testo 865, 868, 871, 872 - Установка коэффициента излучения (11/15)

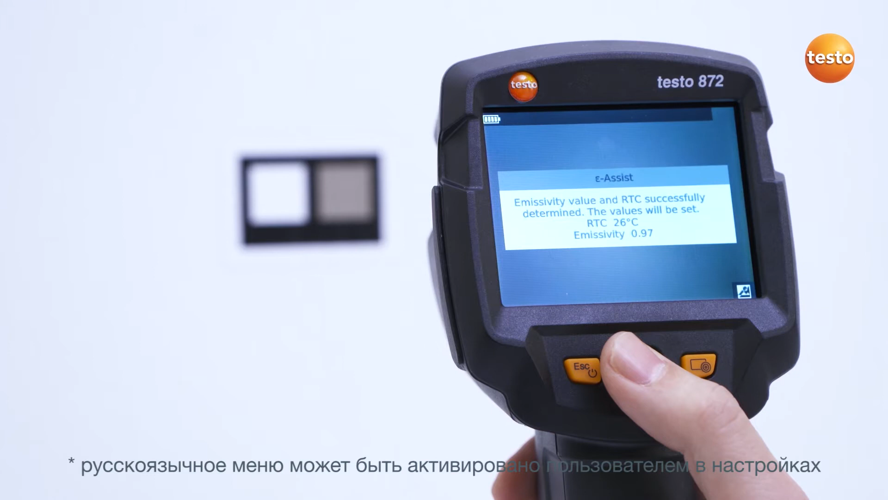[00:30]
Для этого наклейте Epsilon Marker на измеряемый объект и в самом тепловизоре активируйте функцию Epsilon Assist.